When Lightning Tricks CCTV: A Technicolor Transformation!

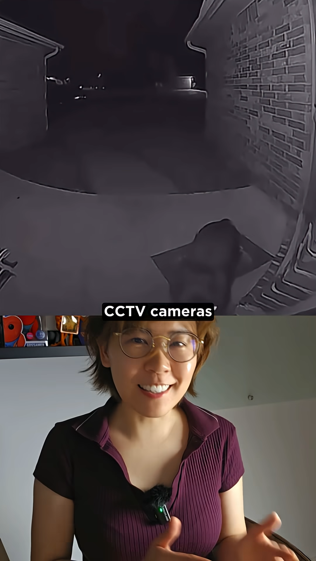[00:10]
cctv cameras usually switch to black and white footage at night because they enter infrared mode
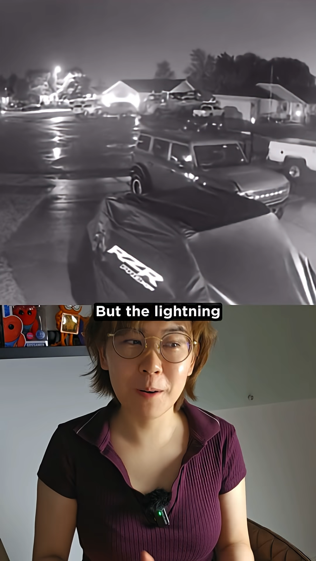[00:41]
but the lightning you just saw was so bright